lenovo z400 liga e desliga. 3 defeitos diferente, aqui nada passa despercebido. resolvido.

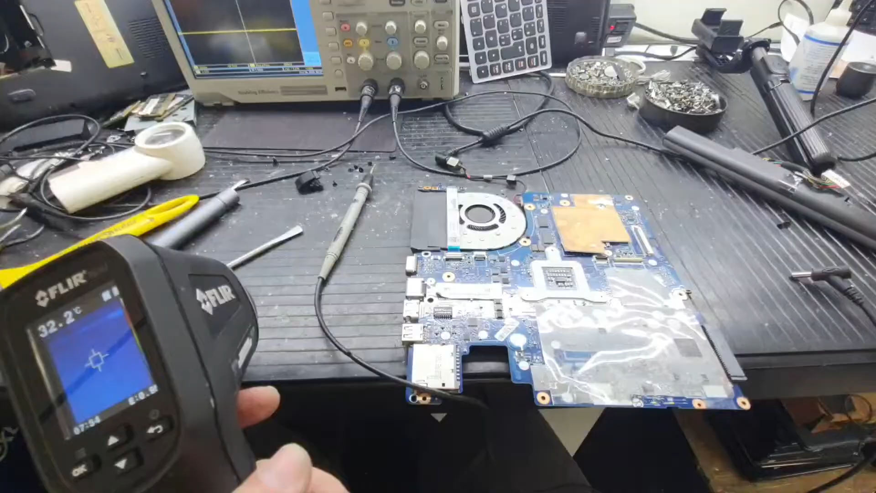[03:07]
On screen: spot 32.2°C
Gente, o primeiro defeito dessa máquina aqui é o seguinte.
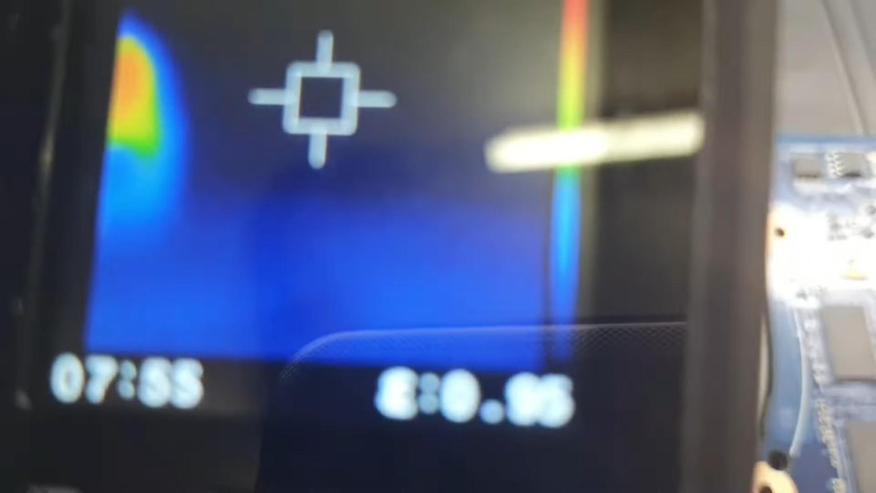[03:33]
Tá vendo ali? Ele tá pegando fogo.
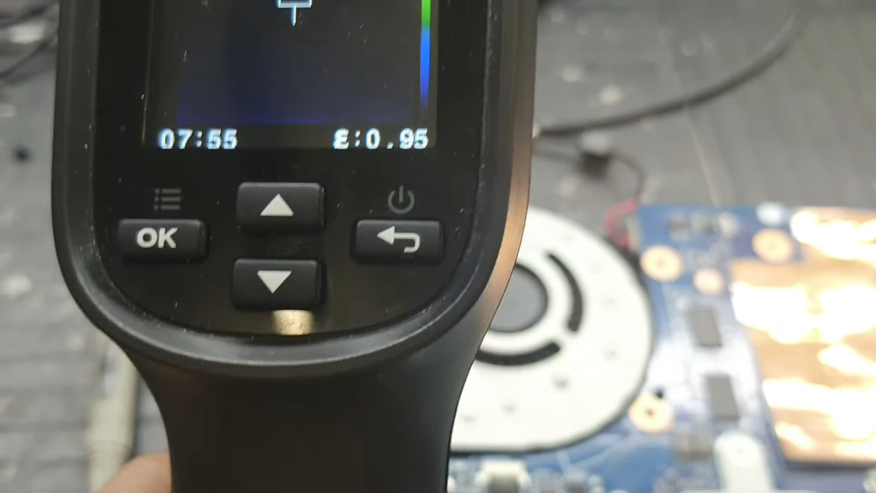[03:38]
Ele tá em curto, tá? Esse 1 tá com defeito. Tá? Aqui é o famoso Lidia.
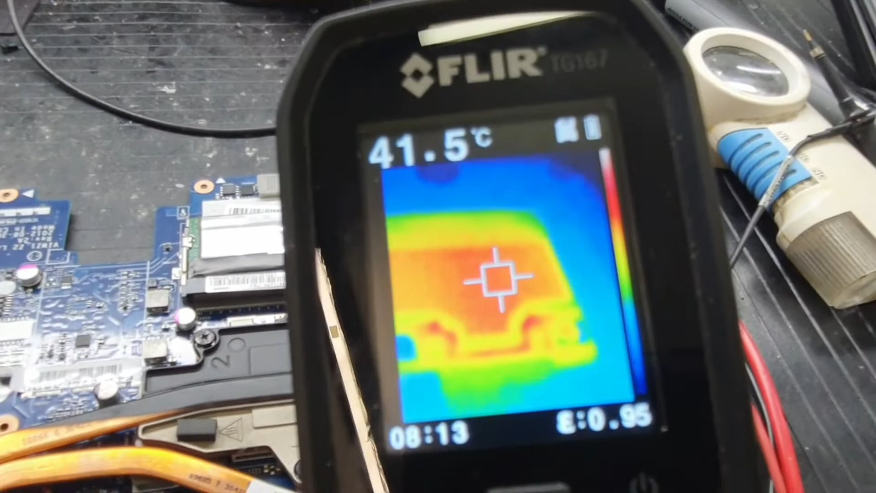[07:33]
On screen: spot 41.5°C
Ela não pescanta assim não, ó. Ela não pescanta assim não, ó. Quer ver todo o resto da placa, você vai ver que ninguém pega fogo. Igual, além do processador, né? Tá?
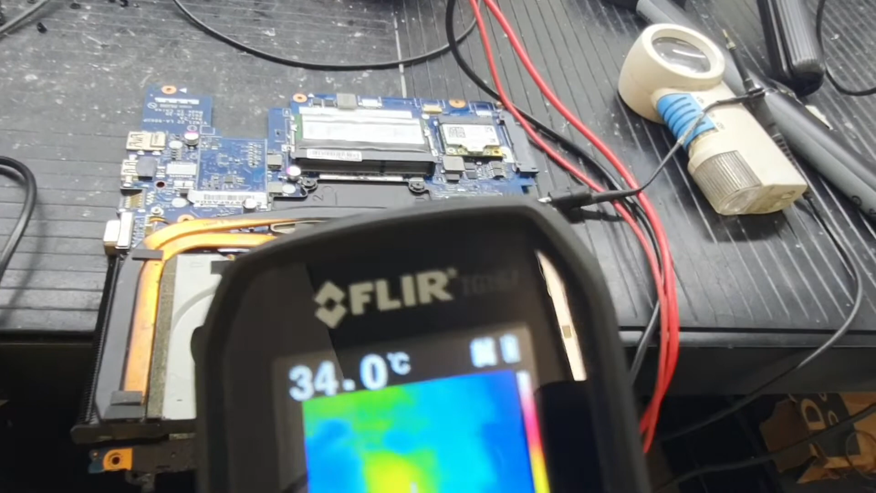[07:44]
On screen: spot 34.0°C
Igual a placa do Wi-Fi, ó. A placa do Wi-Fi vermelhinha. Vou arrancar ela fora. Ver se é ela com problema, tá?
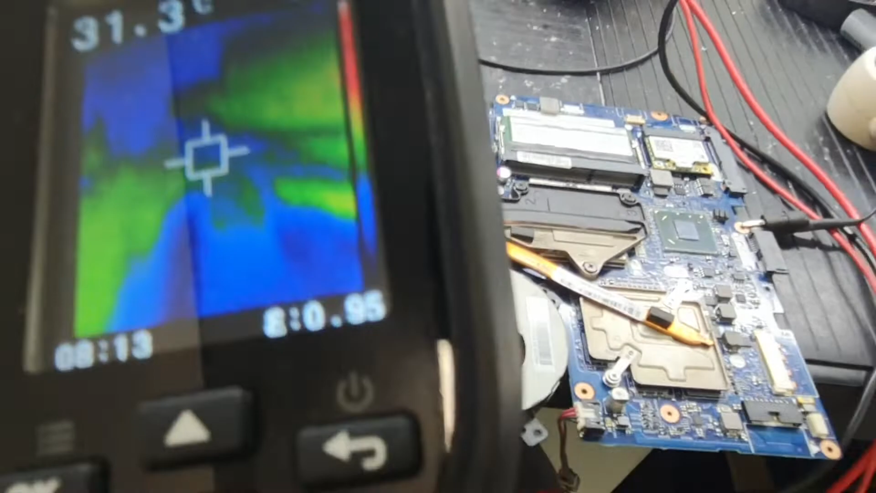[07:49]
Eu fui desmontar. Quando eu meti a mão na Wi-Fi, o timão aqui tá aquecendo muito. Não aquece assim não. Então vou arrancar lá fora também, ver se muda alguma coisa, né? Espero que sim.
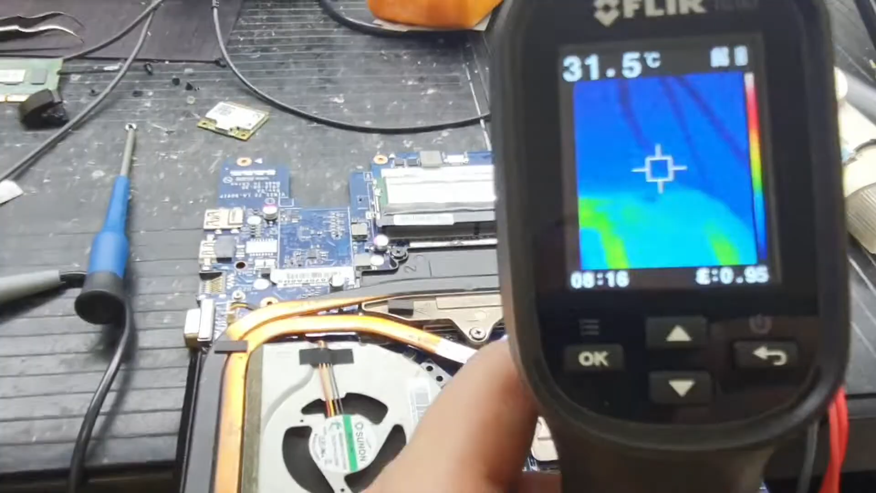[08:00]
On screen: spot 31.5°C
Aqui gente, como vocês podem ver ó. Vou mirar na Wi-Fi aqui ó. Agora aqui ó. A gente vê que tá frio ó. Tá vendo? Tá frio, tá? Esse aqui é o chipset. Normal esquentar um pouquinho, tá? Vocês vê aí, tá frio ó. Mas mesmo assim ainda, continua com problema, tá?